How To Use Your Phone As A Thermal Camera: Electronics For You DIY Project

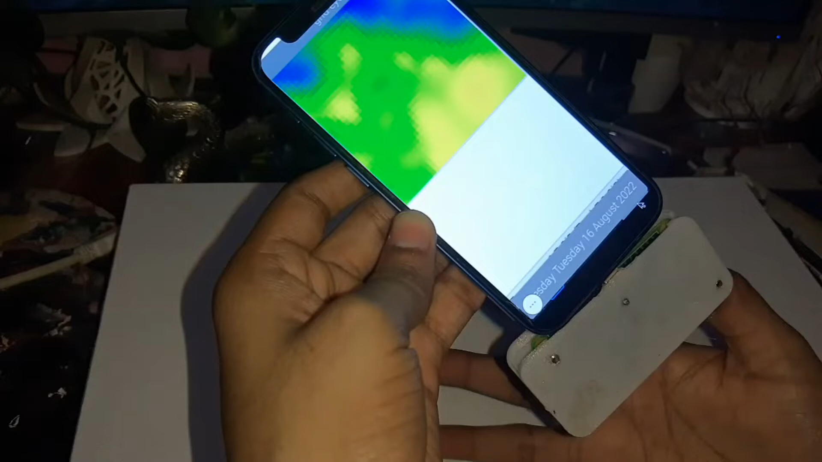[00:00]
Welcome to electronics4u.com's DIY project videos. This video is a proof of concept of the DIY project how
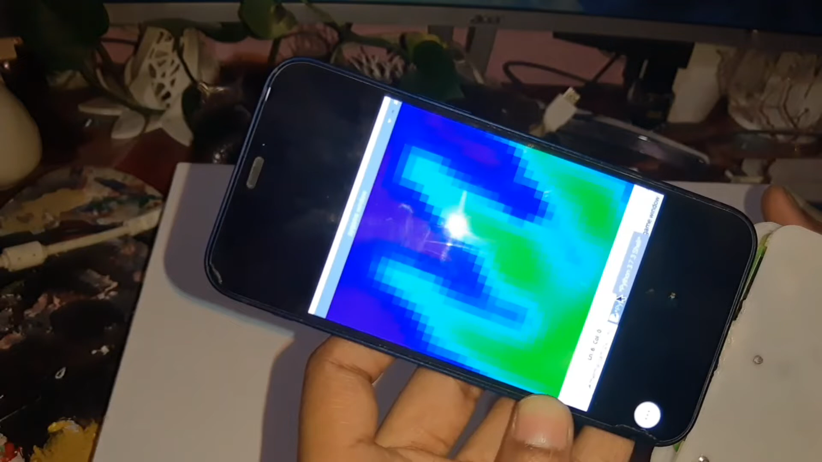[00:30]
the project that you will learn more about while working on it.
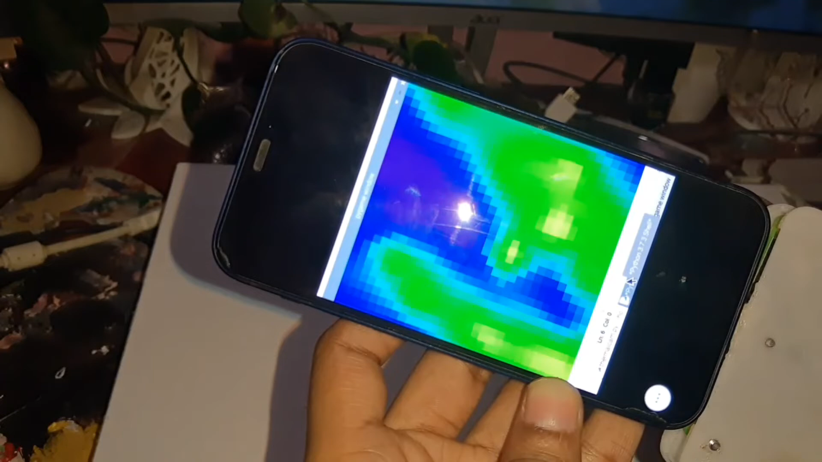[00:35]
This is an economical thermal camera that can scan body temperature without physical contact.